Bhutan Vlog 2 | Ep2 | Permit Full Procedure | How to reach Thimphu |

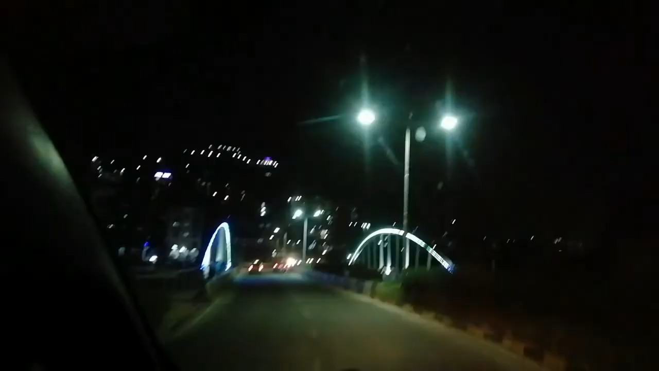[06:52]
So guys, we have reached Thimpu city.
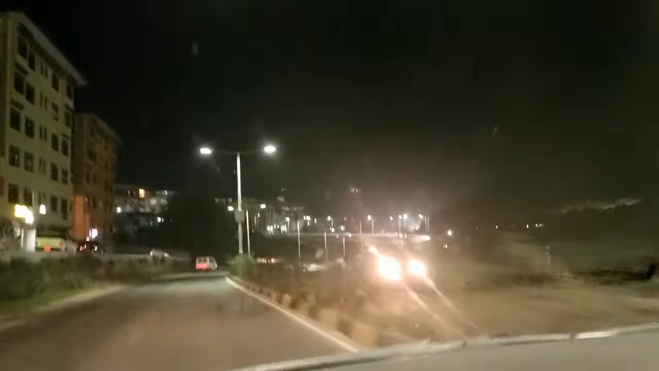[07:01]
It is a very clean city. It is now night. So, we will go to the hotel fresh and see what we are doing.